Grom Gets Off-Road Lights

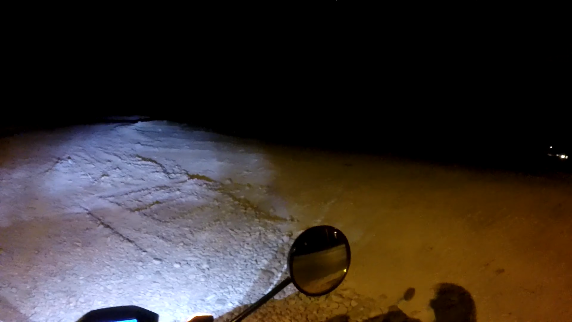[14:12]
That is because I don't want to be eaten by a coyote. Because that tends to happen. And stuff like that. Granted, I'm a fairly big and scary looking dude. But, I'm on a very tiny small motorcycle. Anyway. So, this is low beam. Right? There's high beam. And then, here's the actual off-road lights.
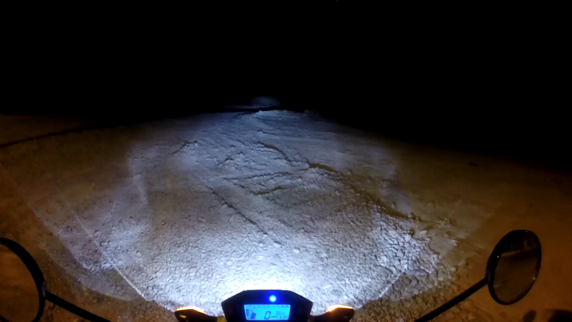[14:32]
I mean, they make a difference. But, not much of a difference. I'm not going to lie.
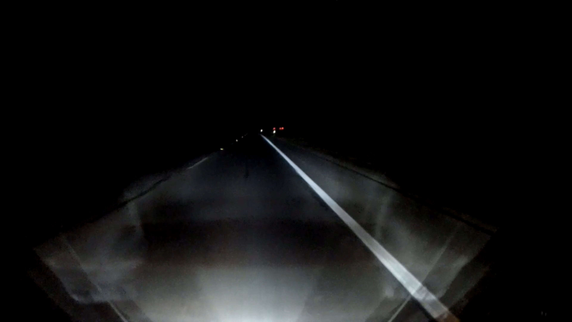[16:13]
Okay, yeah. So, there is definitely a difference, right? So, low beam, high beam, off-road light. Okay, I'm satisfied now. This is a throttle absolutely pin going uphill on a grom. 45 mile an hour, baby. Every time I drop into my top gear, my speed goes down.